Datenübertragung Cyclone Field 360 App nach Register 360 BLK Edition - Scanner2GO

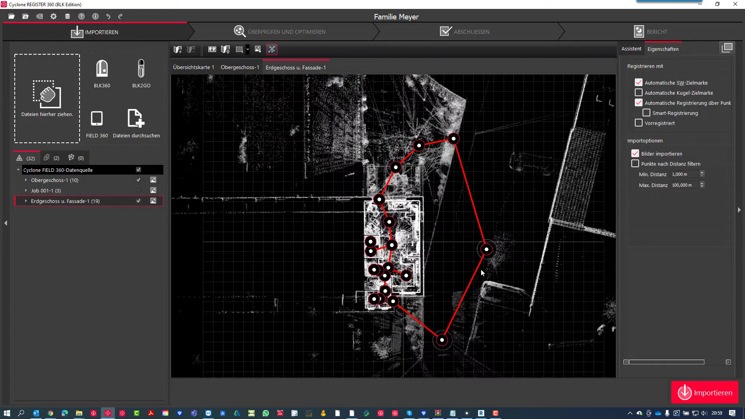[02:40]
Also selektieren wir diese beiden Standorte. Zielmarken haben wir nicht verwendet, das heißt diese Funktion können wir deaktivieren. Referenzkugeln haben wir auch nicht verwendet, da wir alles mit Cloud-to-Cloud registriert haben. Und hier haben wir noch die automatische Registrierung über Punktworten. Diesen Prozess würde ich anlassen, da der Rechner deutlich mehr Leistung hat, um die Optimierung der Cloud-to-Cloud-Berechnung nochmal durchlaufen zu lassen.
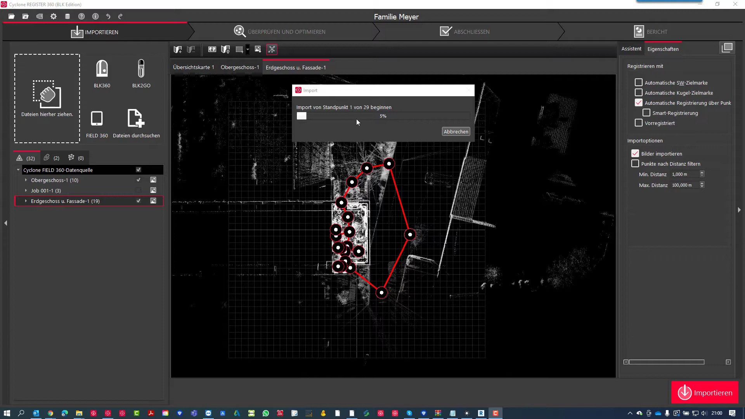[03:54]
Viele Kunden beschweren sich darüber, dass die Übertragung so langsam ist. Das liegt aber meist nicht an der Registersoftware oder an dem Tablet, sondern an dem Router, den die Kunden verwenden. Öffnen Sie daher mal den Taskmanager.
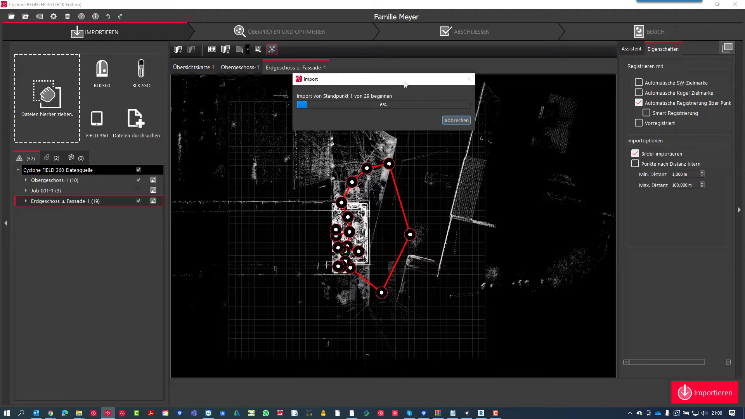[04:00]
Sie können das mit dem Affengriff machen oder hier einfach rechter Mausklick und dann Taskmanager. Im Taskmanager wechseln Sie auf Leistung und gehen dann auf die WLAN-Verbindung oder Ethernet-Verbindung.
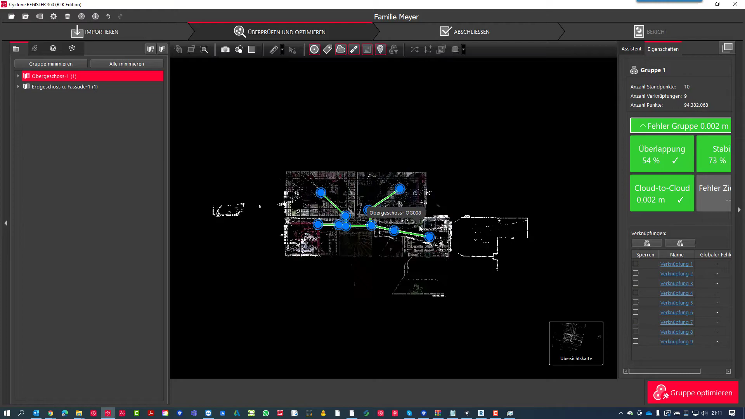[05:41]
Und können jetzt hier einfach mal in den Graustufen-Scan reinspringen.
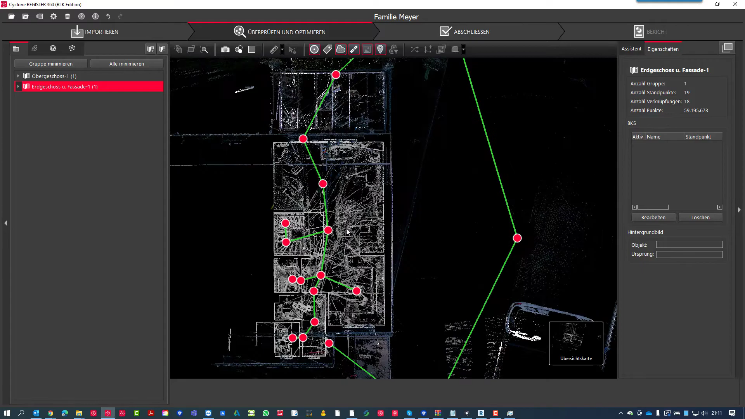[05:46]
Hier das, was wir vorhin gesehen hatten.
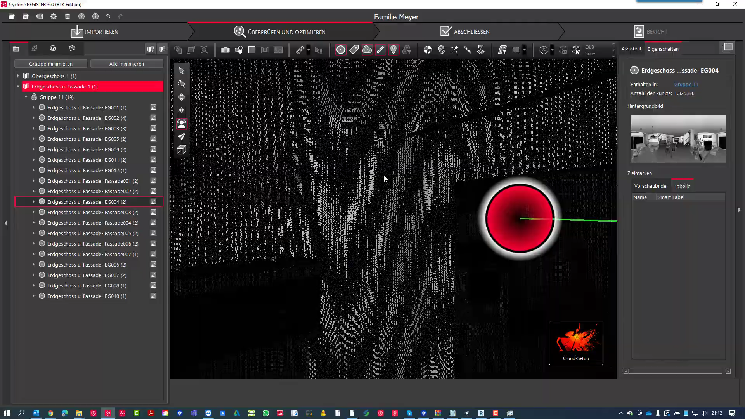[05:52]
Und wir können hier nochmal in die Übersichtskarte gehen, können hier mal an unseren Fassadenscans springen,
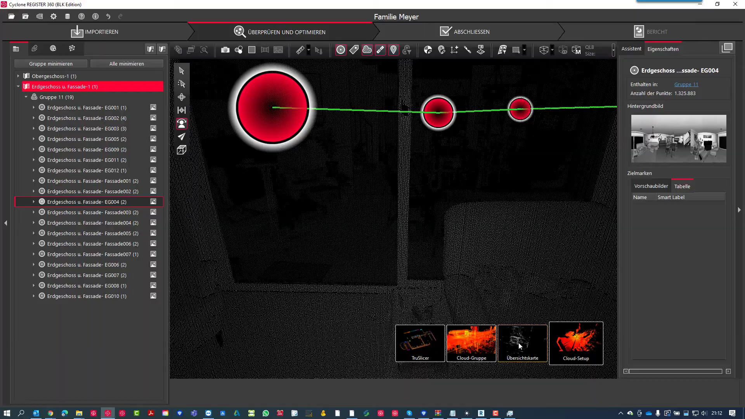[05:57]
wo wir Farbaufnahmen gemacht haben.
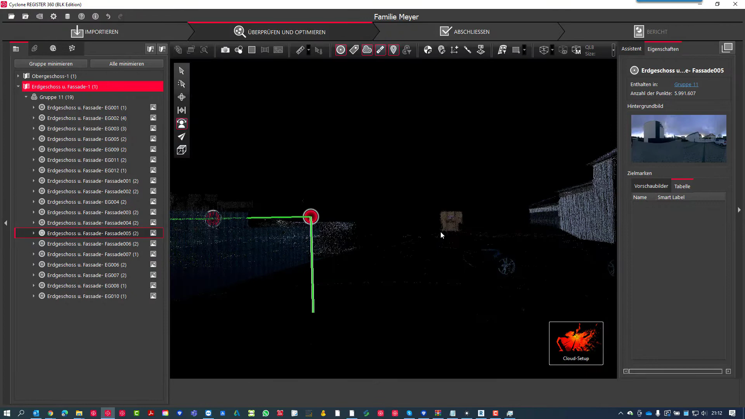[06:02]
Hier ist unsere Fassade, da können wir das Ganze jetzt analog machen. Aber wir wollen jetzt hier gar nicht auf Register eingehen, da haben wir genügend Tutorial.
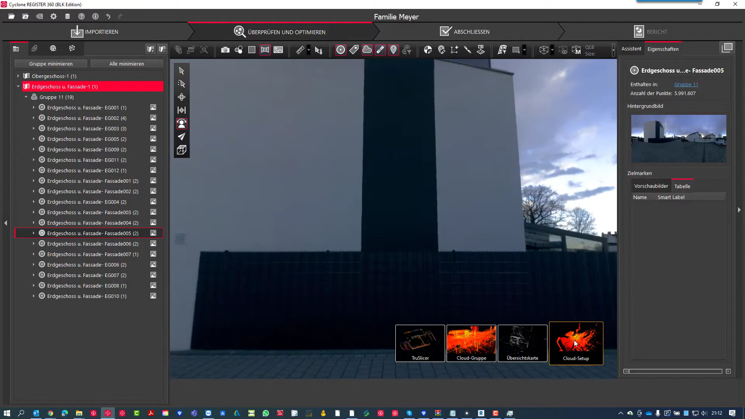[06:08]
Eigentlich gibt es jetzt hier noch folgende Dinge zu machen.
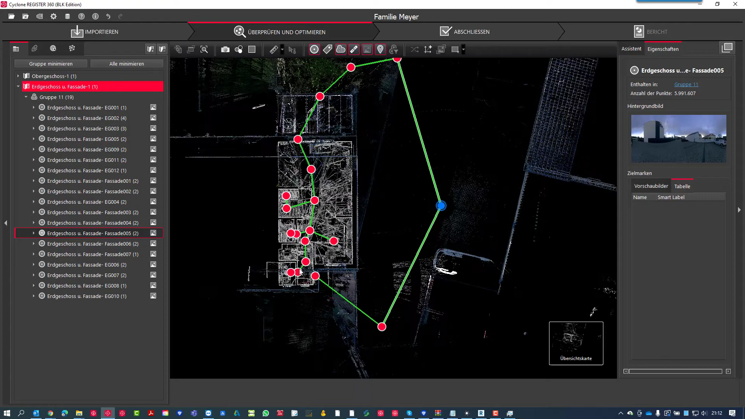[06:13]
Das erste wäre, man würde hier diese Verknüpfung machen, dass die Verbindung zwischen, also dass hier ein Ringschluss stattfindet. Das heißt, ich klicke hier den Scan an und selektiere den zweiten bei gedrückter Kontroll-Taste.
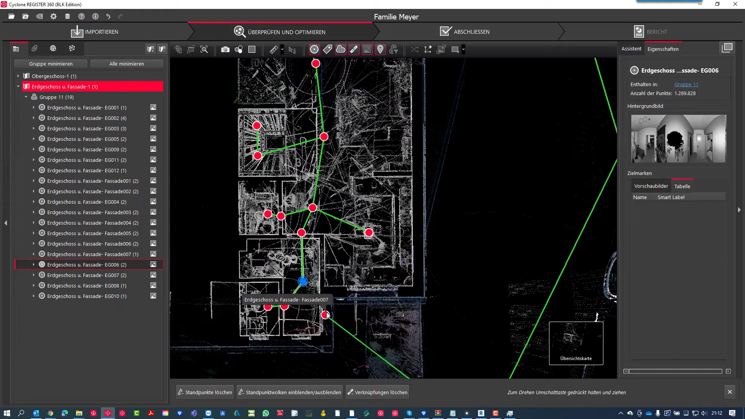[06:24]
Gehe dann auf die visuelle Registrierung und sehe, die passen ja natürlich schon und mache dann noch Verbinden, Optimieren und habe dann hier nochmal eine Optimierung drin. Damit hätte ich jetzt hier einen Ringschluss.
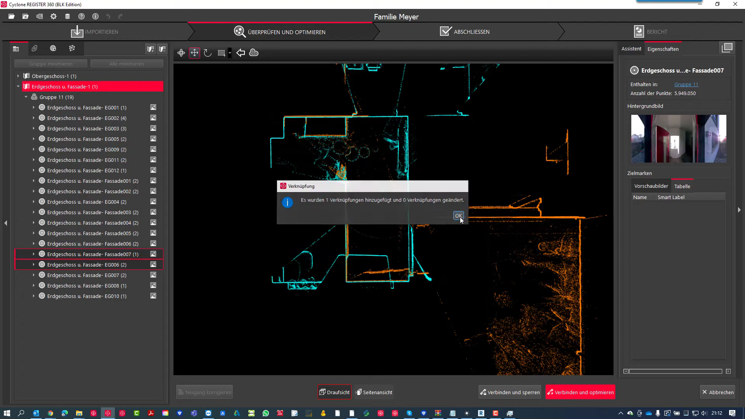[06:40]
Und dann habe ich hier oben meinen Treppenscan und ich habe den natürlich in Verbindungsscan hier vom Obergeschoss.
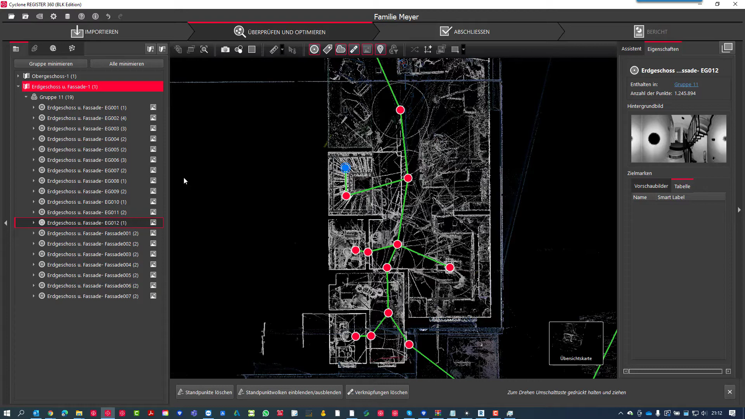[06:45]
Also ich bin hier die Treppe hochgekommen, das wäre der.
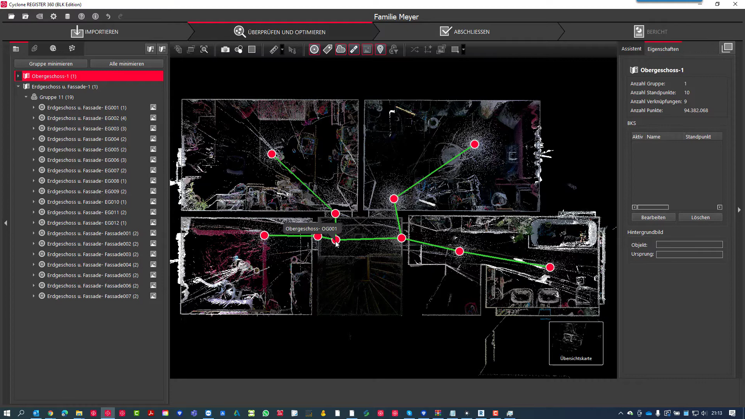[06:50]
Jetzt kann man halt überlegen, nimmt man den und verknüpft den nach unten oder wie auch immer. Ich nehme den jetzt, ziehe den einfach hier unten in die Gruppe rein, dann habe ich hier plötzlich einen neuen Scan drin liegen.
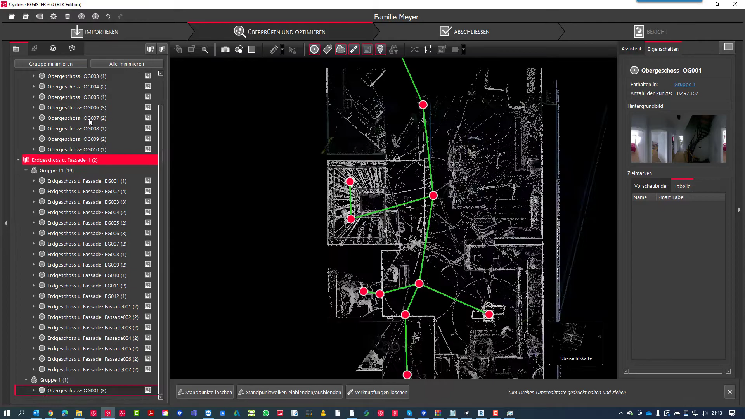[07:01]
Der rote, die grauen sind die, die damit verknüpft sind, die werden nur angezeigt, dass der angebunden ist. Und dann nehmen wir das hier her und jetzt gehen wir einfach hier und sagen, naja, die Treppe ist hier, das heißt also der Scan und der Scan müssen verknüpft werden.
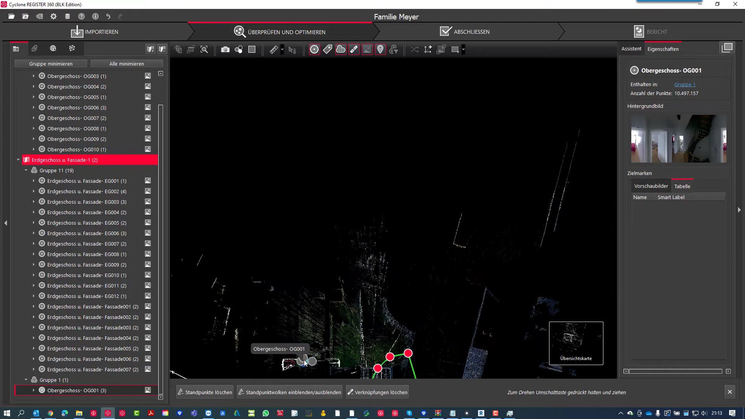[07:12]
Dann selektiere ich die beiden, gehe auf die visuelle Registrierung und sehe schon, ja okay, das liegt jetzt hier, das sollte ich wohl drehen. Das heißt, ich halte hier einfach die Shift-Taste gedrückt. Mit der gedrückten Shift-Taste habe ich dann hier die Möglichkeit, den zu verschieben, aber den müsste ich jetzt erstmal drehen.
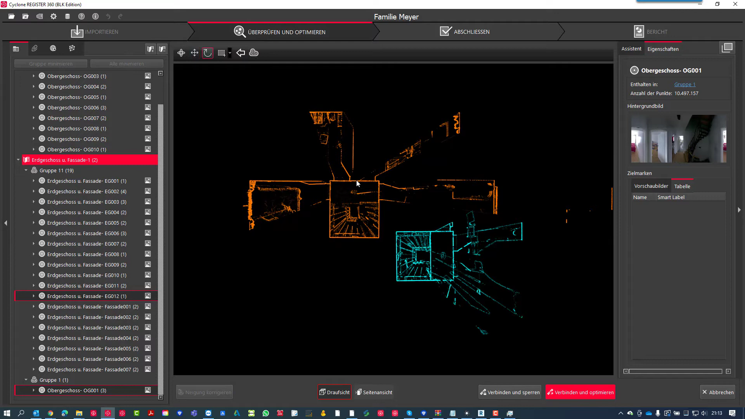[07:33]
Ich schiebe den dann quasi hier hin und habe hier dasselbe Phänomen. Ich muss hier von der Seite an sich drauf schauen und da sehen wir halt schon, dass das hier so rein muss. Also das muss so. Und dann sagen wir einfach optimieren.
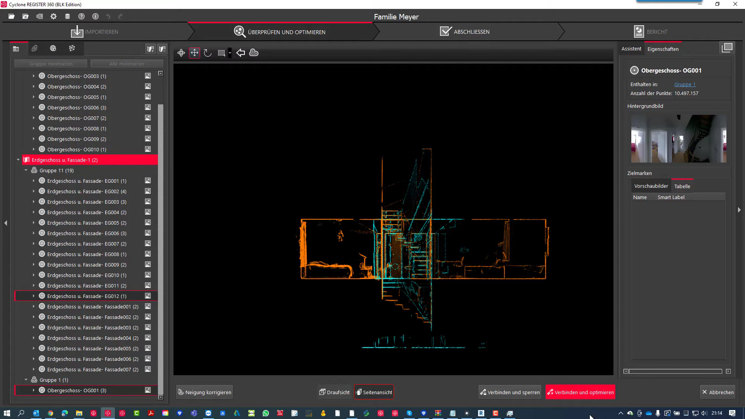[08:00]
Ja passt, 2 mm, alles gut. Und jetzt könnte ich rein theoretisch den, ich kann den hier wieder anklicken und den auch wieder ins Obergeschoss hier schieben.
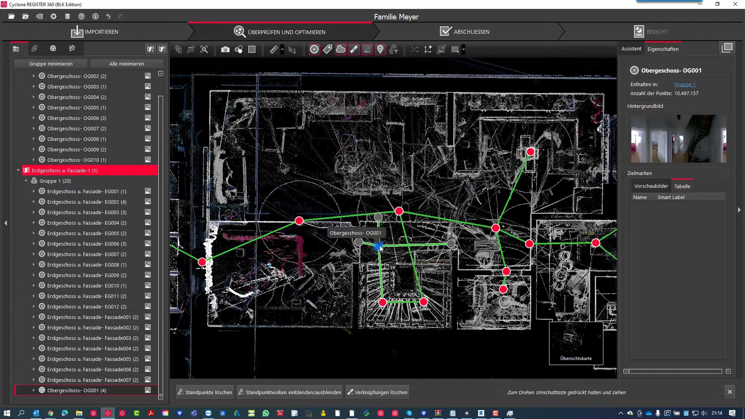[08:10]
Also ich mache hier mal die Gruppe klein. Nehme den, schiebe den wieder hoch. So und damit werden meine Übersichtskarten jetzt verknüpft.
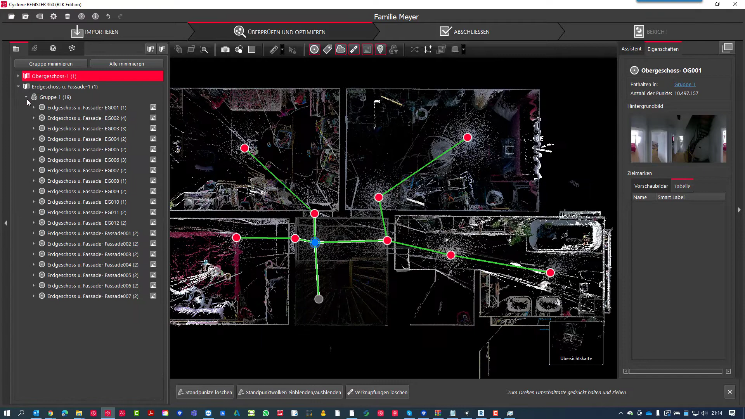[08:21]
Damit wäre ich eigentlich fertig. Das heißt, wenn ich jetzt hier mal in die Cloud-Gruppe reingehe,